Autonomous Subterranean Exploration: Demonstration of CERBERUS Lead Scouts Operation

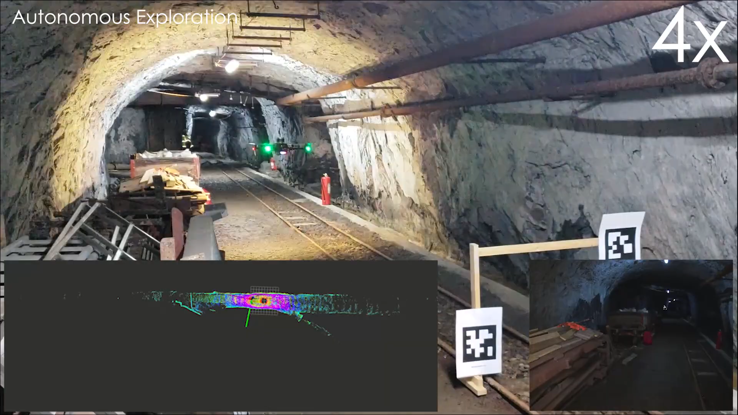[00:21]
The robots rely on a multi-modal localization and mapping solution, enabling autonomy in subterranean settings. A graph-based path planning method is further developed to ensure efficient and long-term autonomy in the multi-branching and geometrically complex underground domains. The presented result took place during the Cerebris team's first integration week at the Gonsen mine in Switzerland.